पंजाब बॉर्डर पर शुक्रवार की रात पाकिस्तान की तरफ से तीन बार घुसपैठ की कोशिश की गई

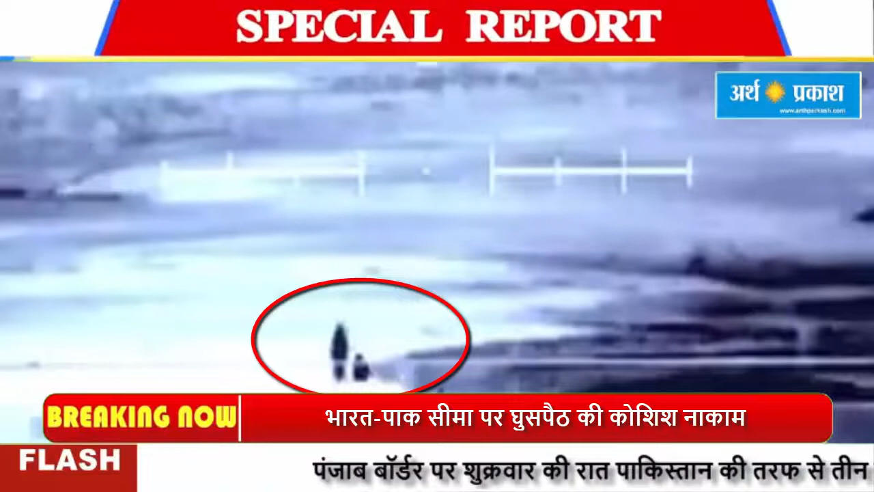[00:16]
पंज़ाब बॉर्डर पर शुक्रुबार की रात पाकिस्तान की तरफ से तीन बार घुसपेट की कोशिश की गई लेकिन बीएसेफ की जवानों ने इसे नाकाम कर दिया अमरिसर सेक्टर में दो ड्रोन भारती